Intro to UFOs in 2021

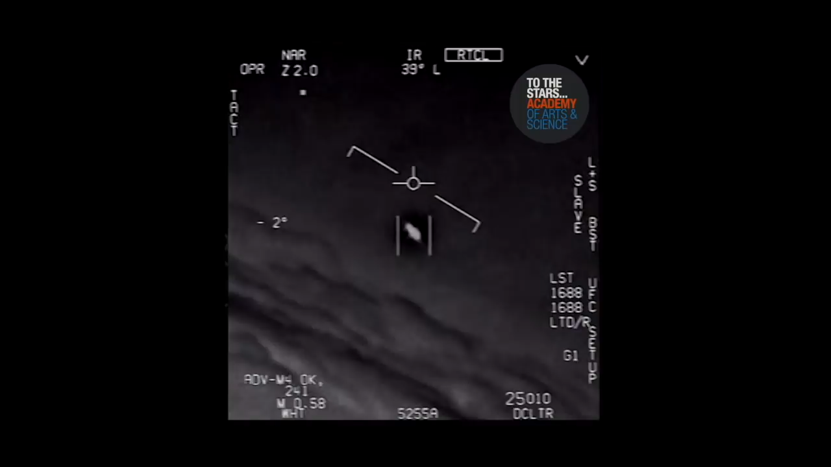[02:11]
They're all going against the wind. The wind's 120 knots to the west. Look at that thing, dude. That's not our LNS, though, is it? It's not. That is an LNS, dude. Well, if there's like... Look at that thing! It's rotating.
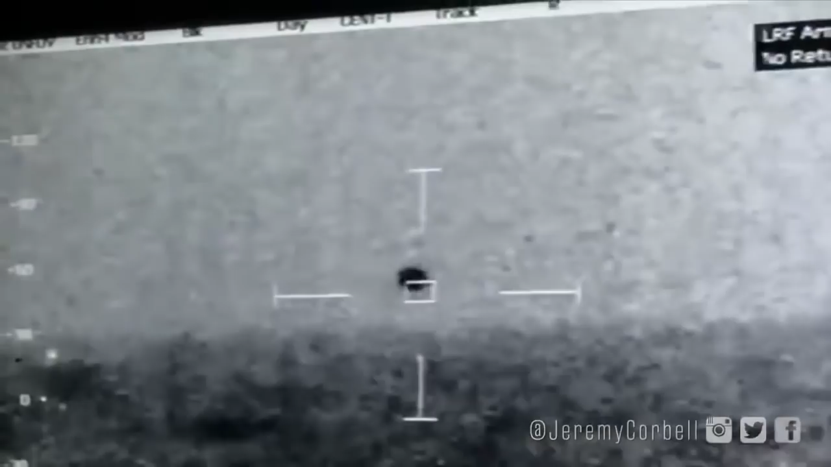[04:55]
We're making 10, so we could probably bring about 35 relatives. Which one is fuck up?
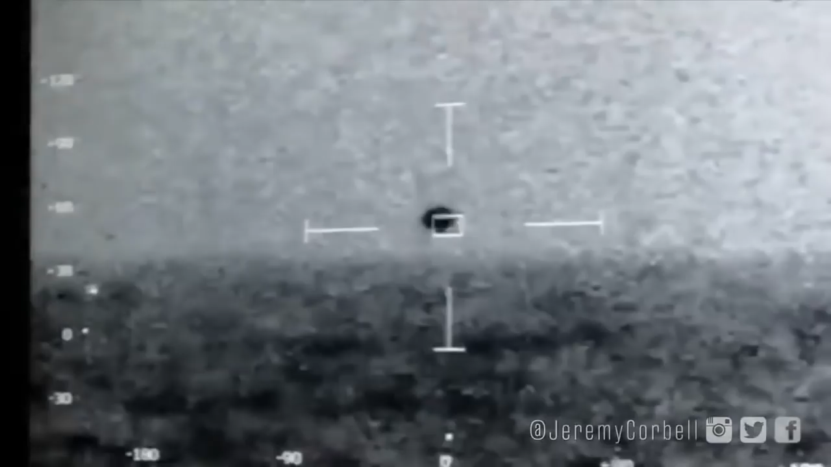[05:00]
Sir. Yeah, I'll bring it down. We got some, a lot of white water out there, some 6 foot swells.
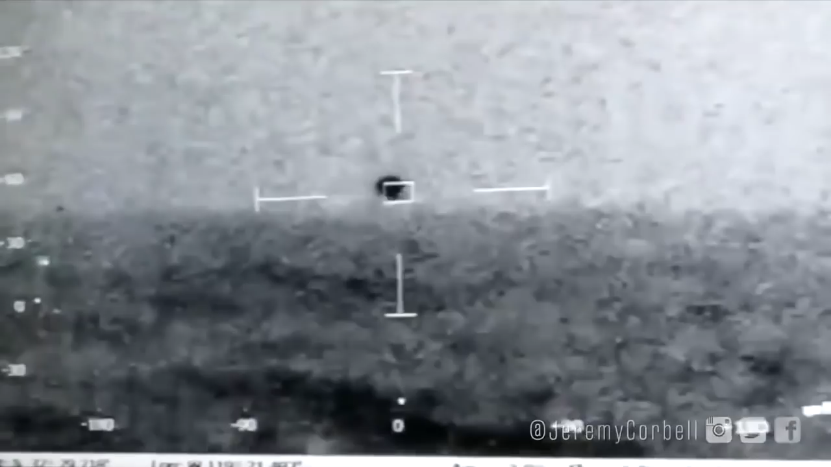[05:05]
Whoa, it's getting close.
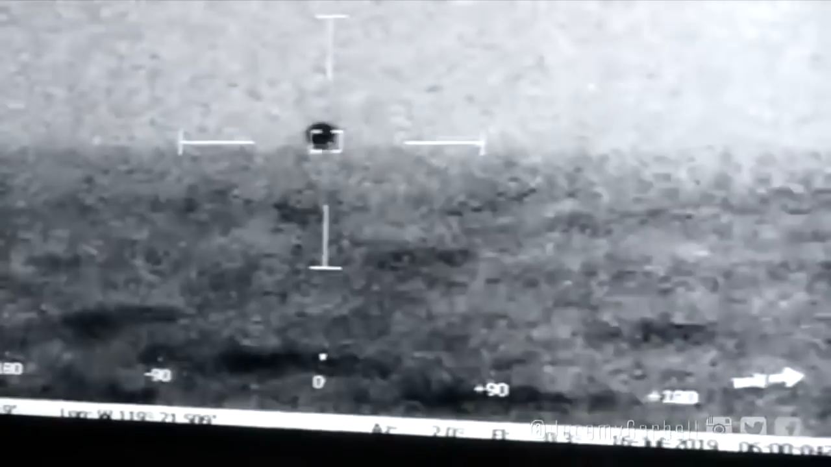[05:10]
Yeah, we have 31 knots sustained wind, topside, gust of 40. Whoa, splashed. Mark bearing and range.
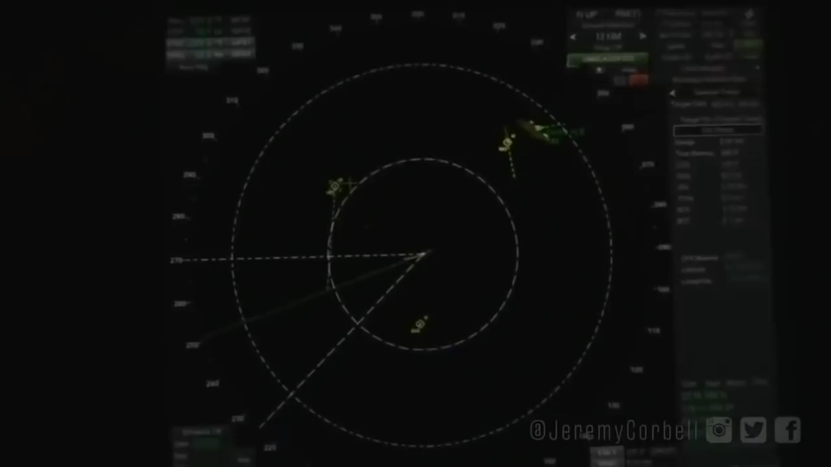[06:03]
Maintain track as best you can. Track 781 just sped up to 46 knots, 50 knots. Closing in. 138 knots. Holy shit. That one's pretty much perfectly 000 relative, right? Yeah.
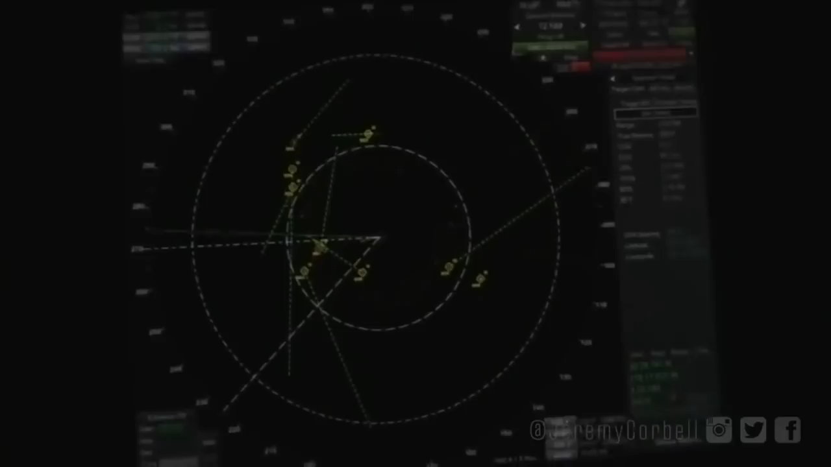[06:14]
263 in 3 miles, 55 knots, speed. What you have seen on the TV recently,
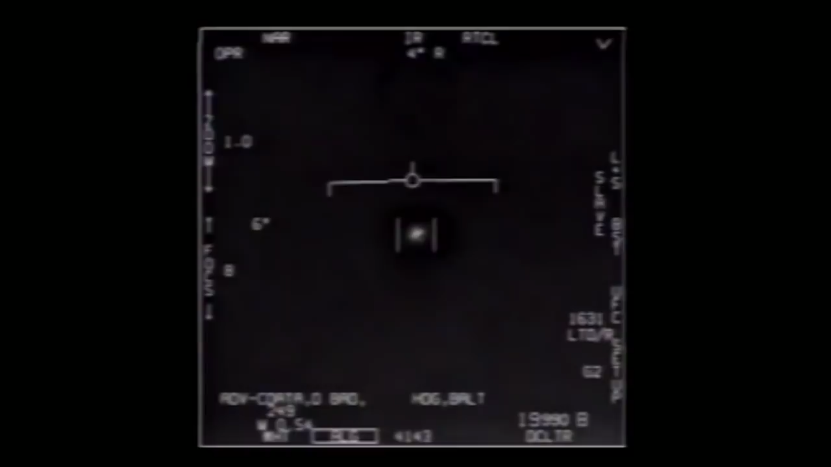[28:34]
So you can go ahead and play the video. And so those two bars next to the white object, that's a passive track. So what he's done is he's commanded the FLIR to track that. So what the system does is it uses it's actually tracking. It can track pixels, and it's just basically blocked those hot pixels, those white pixels, from the black ones.